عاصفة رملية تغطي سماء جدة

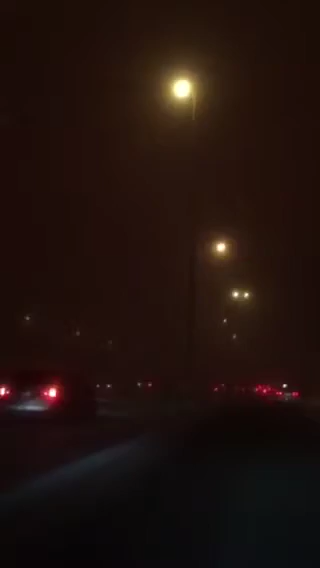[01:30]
سبحان الله. خلاص الرؤية انعدمت، ما في حتى نور السيارات ما هي باينة. هذا صوت الرمل على السيارة. لا إله إلا الله، لا إله إلا الله، لا إله إلا الله،